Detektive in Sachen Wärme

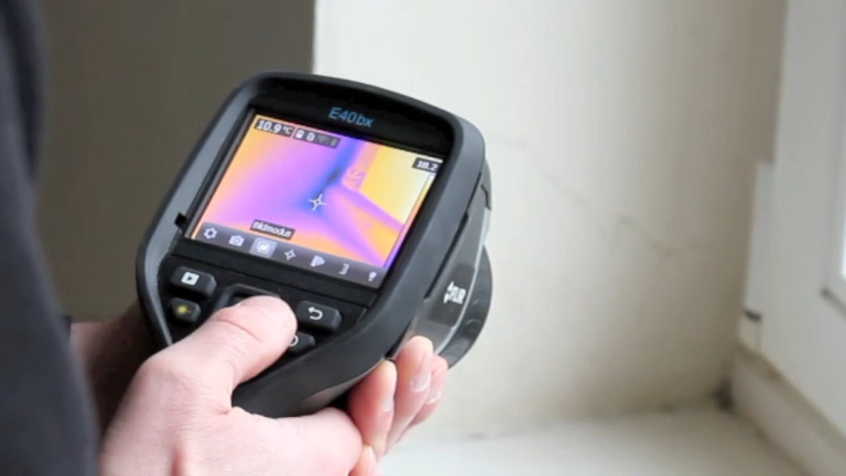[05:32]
Die E40BX bietet eine Vielzahl von Einstellmöglichkeiten, beispielsweise verschiedene Formen von Messpunkten, kältester Punkt, wärmster Punkt, drei Punkte.
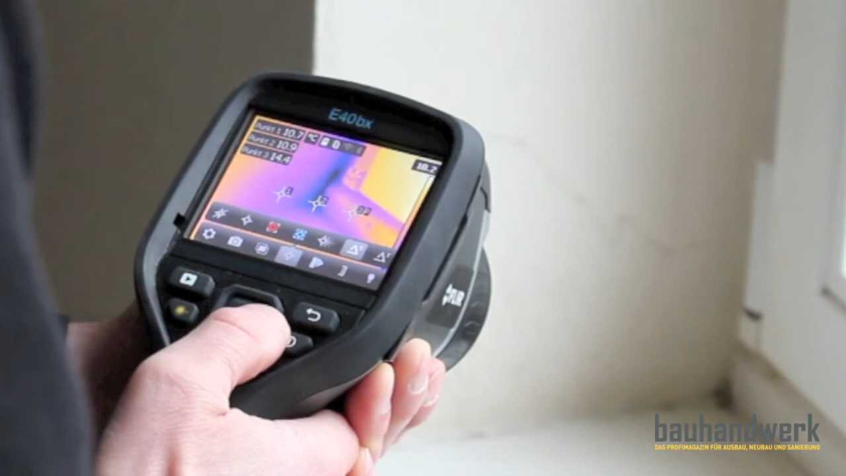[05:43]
Ein zentraler Messpunkt, um die absolute Temperatur zu messen, verschiedene Farbskalen,
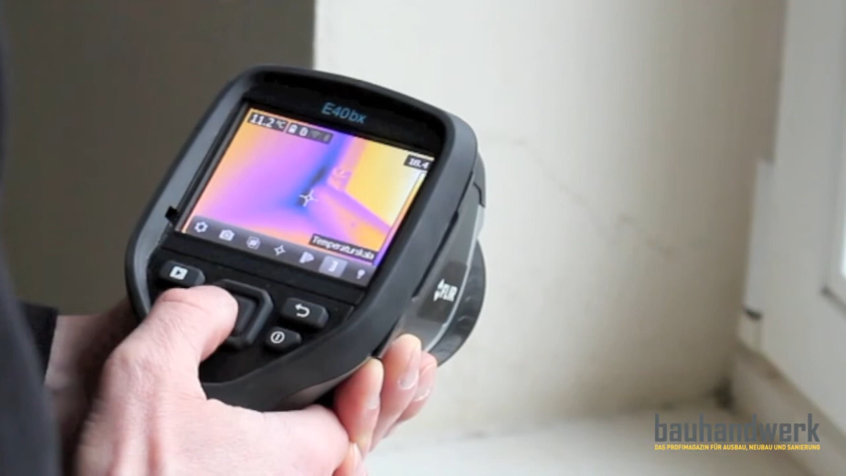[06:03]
verschiedene Bildmodi, Bild in Bild beispielsweise, eine Vielzahl von
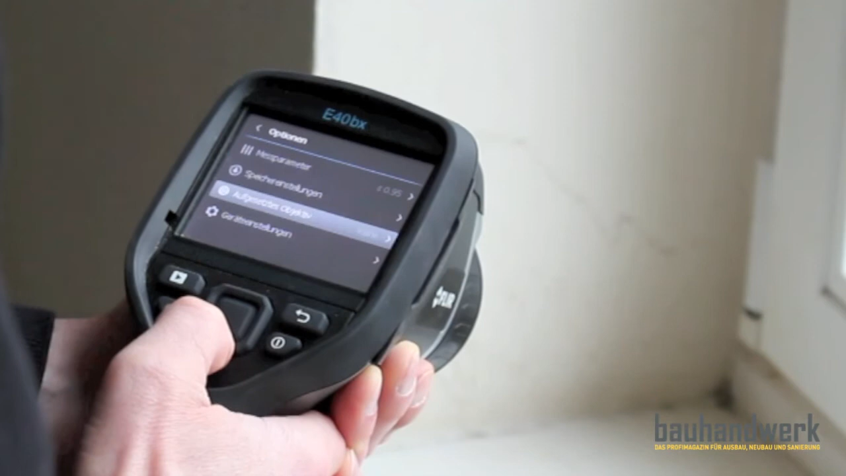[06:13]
Einstellmöglichkeiten hinsichtlich der Verbindungsmöglichkeiten, zum Beispiel über WLAN oder Bluetooth.
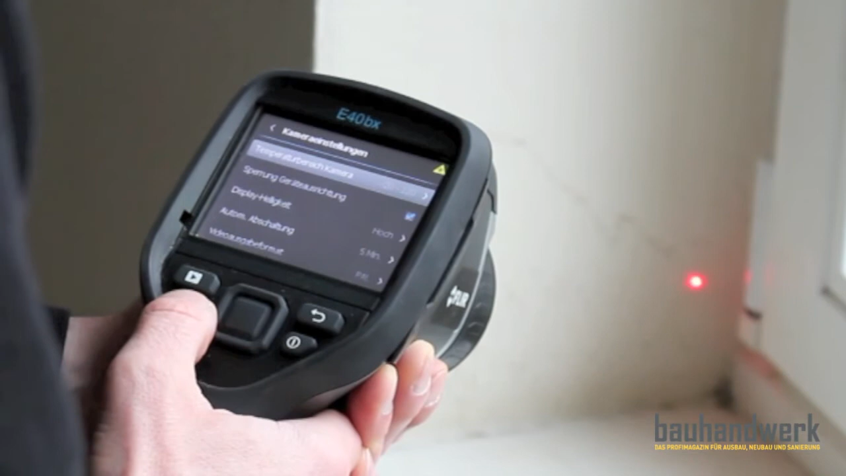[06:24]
Und auch einen Laser, um einen Punkt im Raum anzuvisieren. Die E6 hat deutlich weniger Einstellmöglichkeiten.
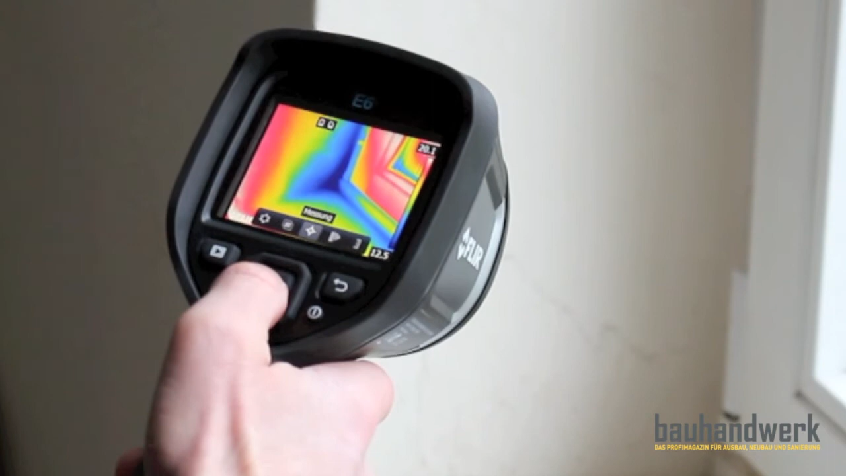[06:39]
Verschiedene Messpunkte, aber auch MSX, eine Bild-in-Bild.
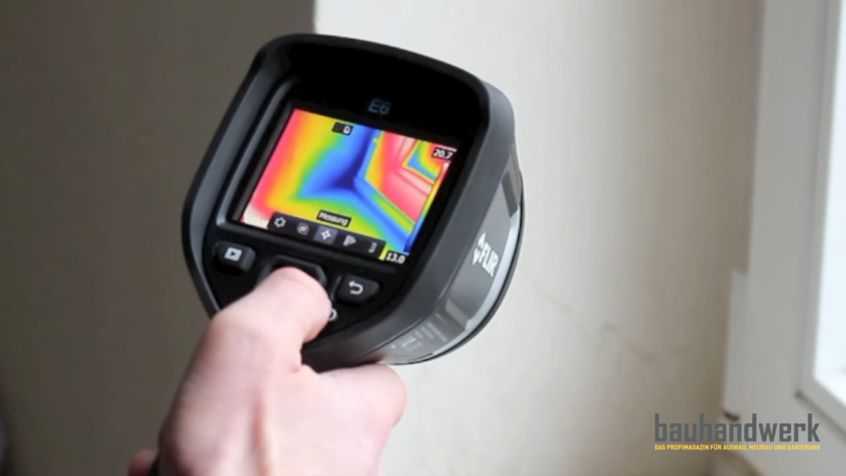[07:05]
können nicht mehr per WLAN drahtlos übermittelt werden.